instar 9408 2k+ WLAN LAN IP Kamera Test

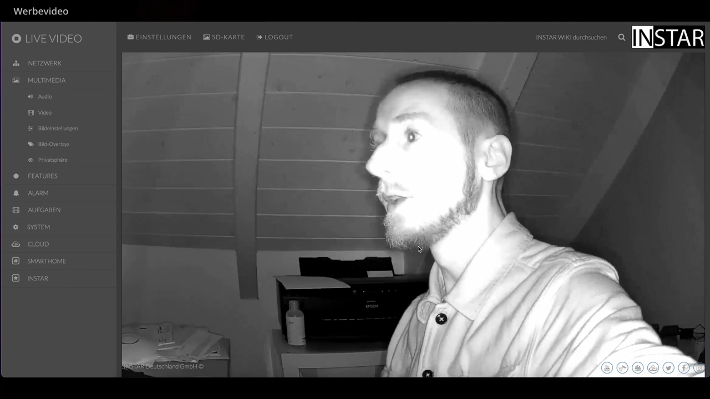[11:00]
Mich interessiert dann auch immer noch, wie die Nachtsicht ist. Und hier werden dann automatisch die Infrarot-Beleuchtung angeschaltet. Und ich switche mal nochmal zur Hauptkamera. Jetzt sieht man hier drin, es ist wirklich stockdunkel.